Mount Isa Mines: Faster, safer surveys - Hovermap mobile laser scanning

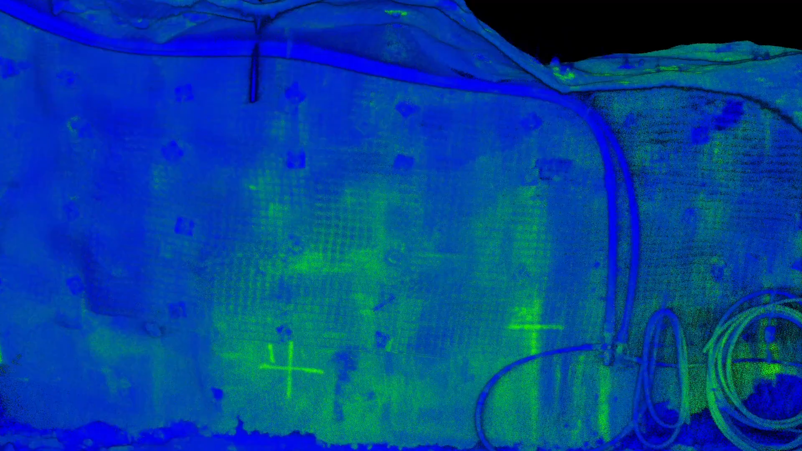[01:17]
Utilising the HoverMap allows us to geo-reference, especially within this old mine,